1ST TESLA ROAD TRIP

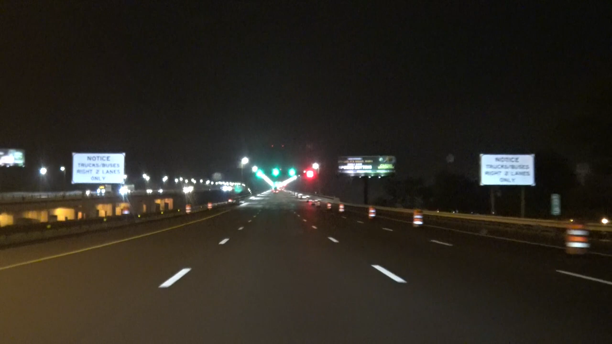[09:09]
coming really close to another border look how cool that looks that night was that some kind of power plant maybe